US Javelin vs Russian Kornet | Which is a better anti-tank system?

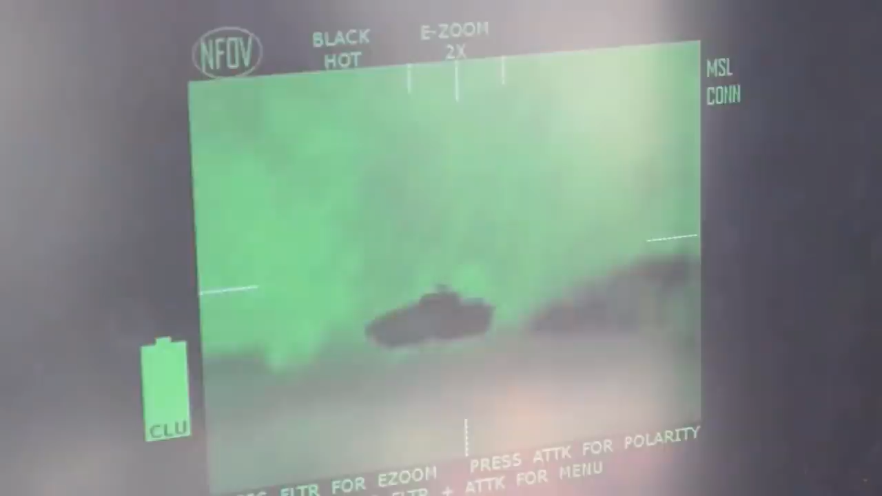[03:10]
The missile is equipped with a small thermal imaging TV camera in the nose and a powerful computer that once locked onto a tank will track it automatically even if it is moving.